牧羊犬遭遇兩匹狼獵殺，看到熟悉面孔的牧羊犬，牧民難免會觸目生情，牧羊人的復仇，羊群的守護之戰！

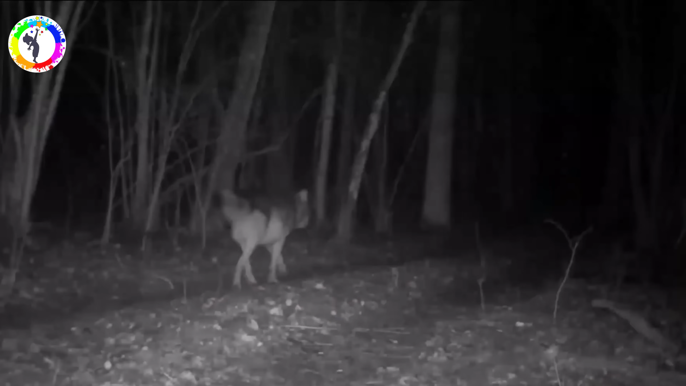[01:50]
头发的监控多次拍摄到野狼的踪迹,这应该是一匹孤狼,它身材魁梧,四肢粗壮,即便是单独作战的情况下,
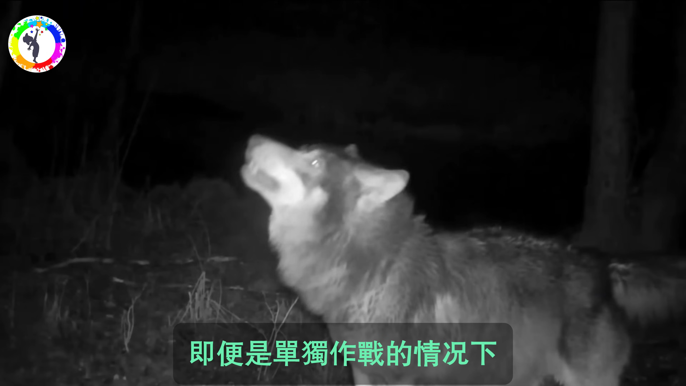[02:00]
也完全能够对高大的牧羊犬构成威胁。
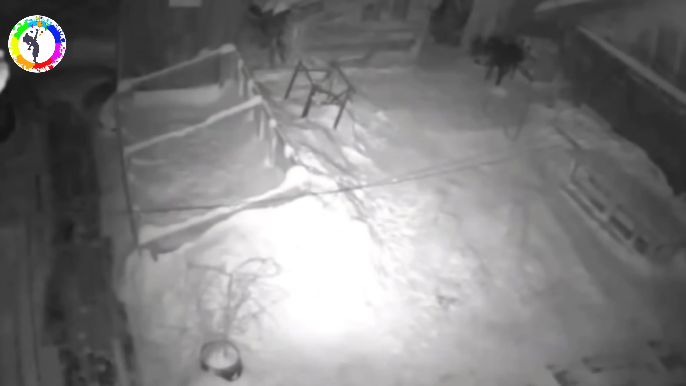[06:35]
独自守在村口的大黑遭遇了袭击,野狼的目的非常明确,就是奔着猎杀大黑而来,并且这一次野狼还有同伴相助。大黑率先展开反击,可是以一敌二,结果双方没有经历过战斗,野狼就将大黑当场所侯。